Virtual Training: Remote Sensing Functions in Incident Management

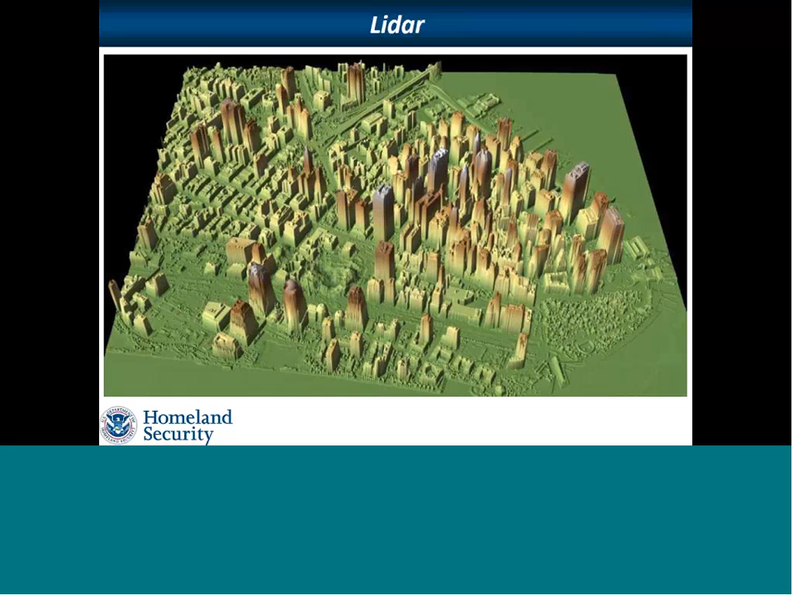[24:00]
It actually has its own laser, so it's actually illuminating the area. So this can work in day or night. It actually carries its own light source with it. We can then move to either a completely different way of doing the same thing, and that's rather than using light, we use radio waves. This is called radar. And again, we have the ability on aircraft or from space to acquire synthetic radar that will allow you to look at the amount of the time difference that it took the radio wave to return from the transmitter to the aircraft or the satellite.